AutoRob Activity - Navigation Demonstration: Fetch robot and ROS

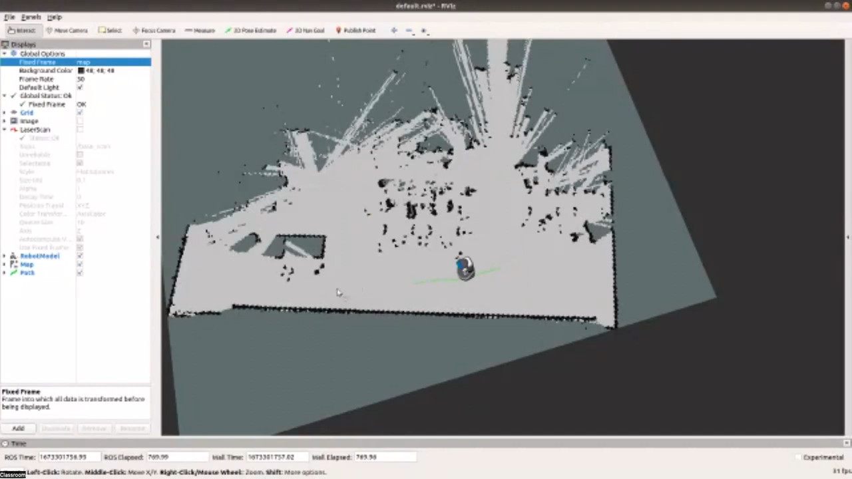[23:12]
So you can send it sort of anywhere in the map. And the robot will navigate through the map with avoiding obstacles and reach the goal. So I'm going to ask Cameron to try something ambitious. Can you send it all the way over there? Yeah. Here? Yeah. Right there. We'll see if it works. I'm going to follow it. Take the remote section with me.
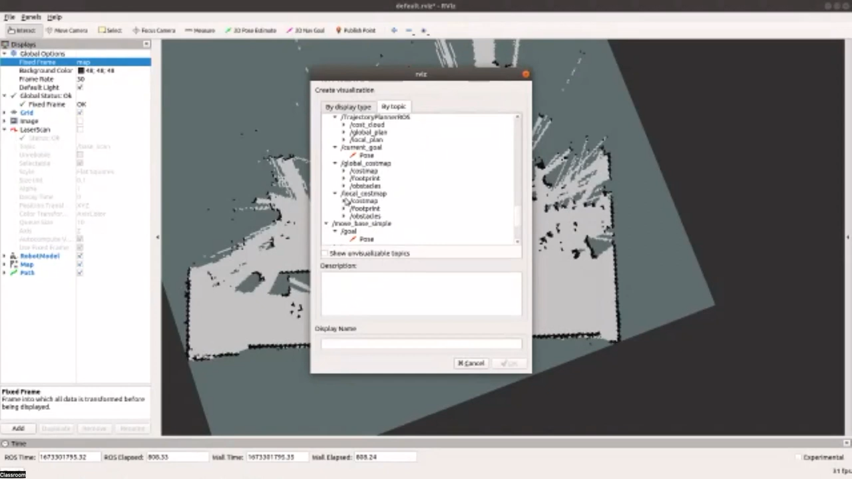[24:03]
It's a quick question. Yeah. Question. It was down to the back. Right? What's going on? Like, is it trying to just sort itself out? Or is there a reason why it'll do that? So one thing you should note in Ross navigation is that there's a,
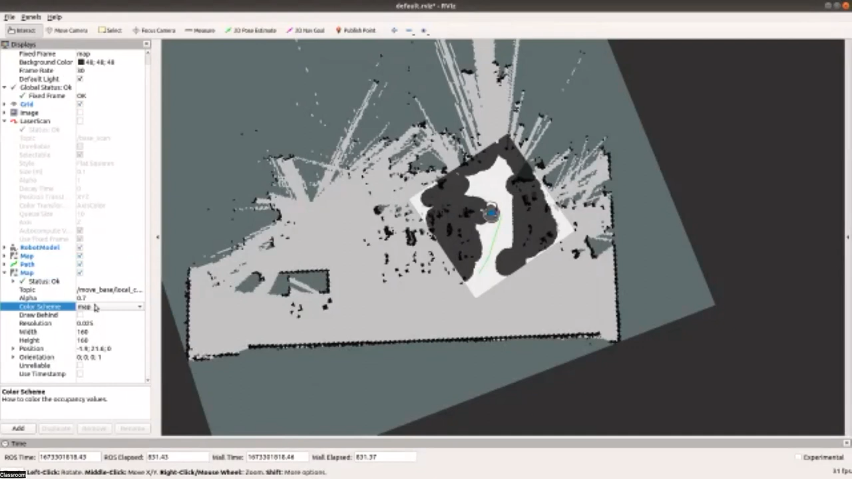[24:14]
that Cameron's showing you the, the, what's called the local cost map right there. So, so we don't account for this in project, in project one, but, but what's happening is that, that you don't just sort of say, well, I could just, you know, grace, I could just sort of navigate right next to the chair. You actually want to penalize getting close to, close to certain things. And so that cost map is saying, don't get too close to the,